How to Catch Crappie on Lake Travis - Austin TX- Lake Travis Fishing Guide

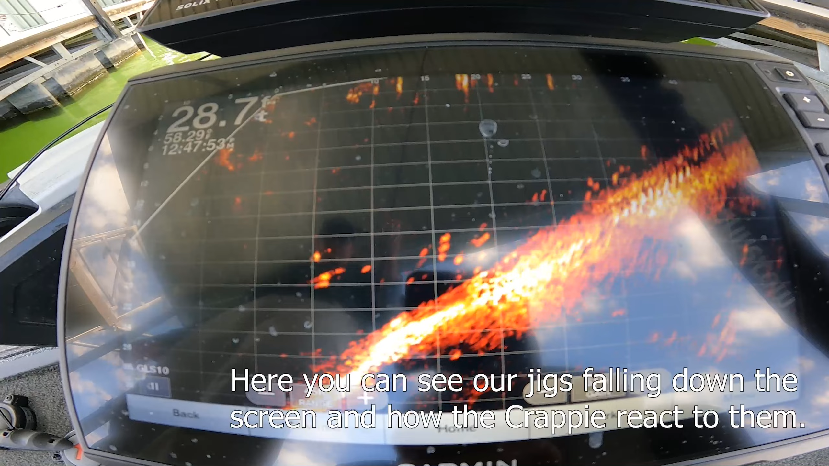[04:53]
I can see him coming up to it. Mm-hmm.
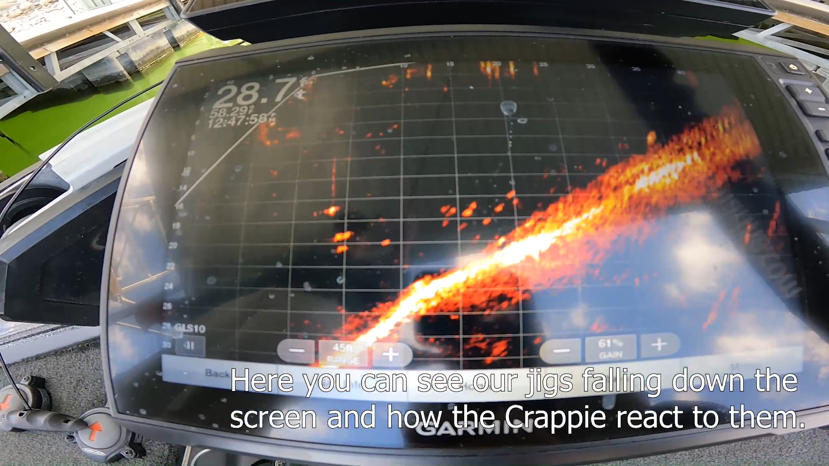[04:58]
That minnow's right in that fish's face.
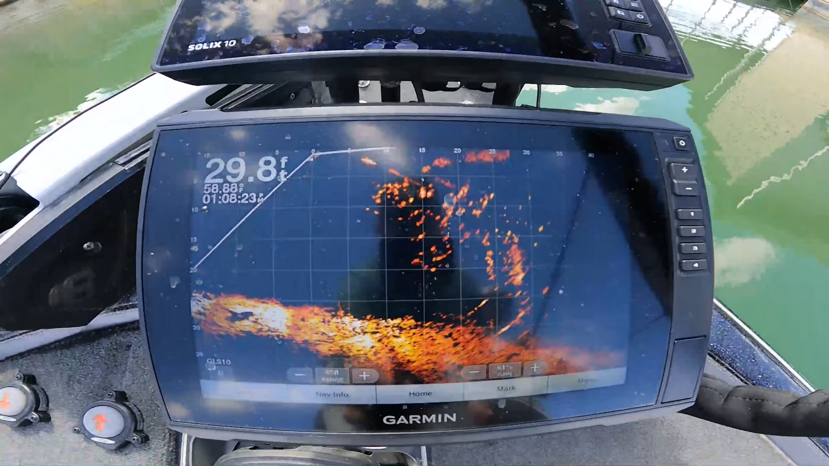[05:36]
On screen: depth 29.8 ft
You see that staircase down there? That's what that is. Those are all crappie mixed up in there.
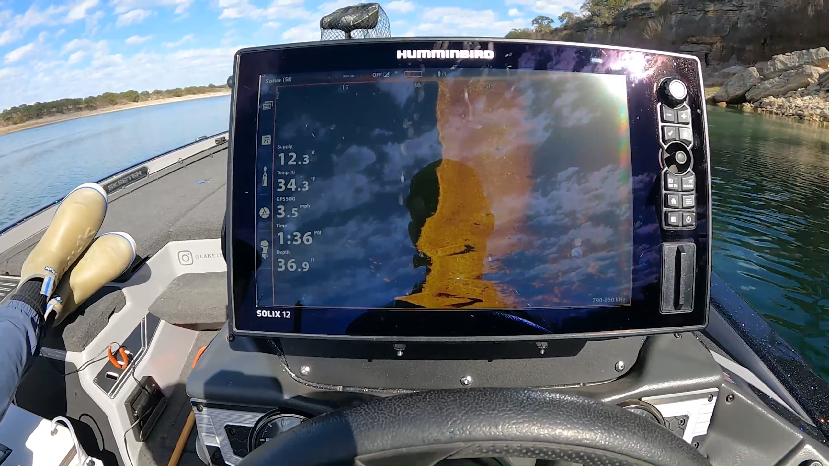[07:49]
On screen: depth 36.9 ft, speed 3.5 mph
So anyways, we're shooting on the right side of the boat, and like, there we go, that's some fish. You can see that staircase right there. You can see the fronts of the dock, and then those little dots, that's what you're looking for.
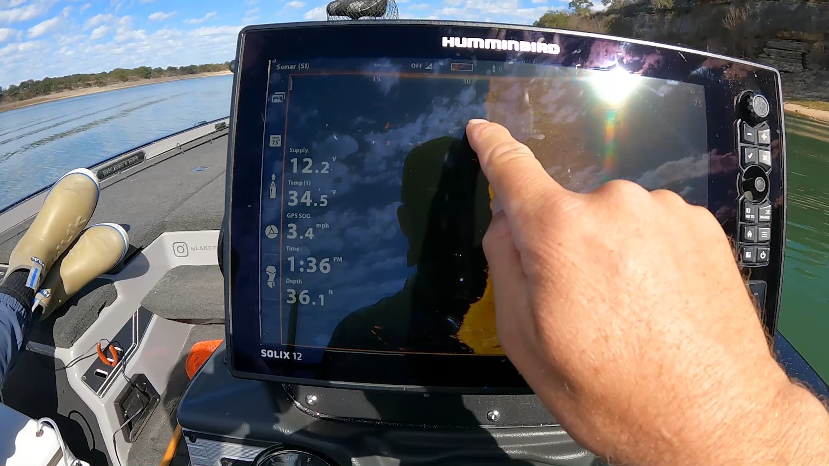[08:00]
On screen: depth 36.1 ft, speed 3.4 mph
When you find those, that's what we're getting up there trying to get our crappie jigs and minnows down to.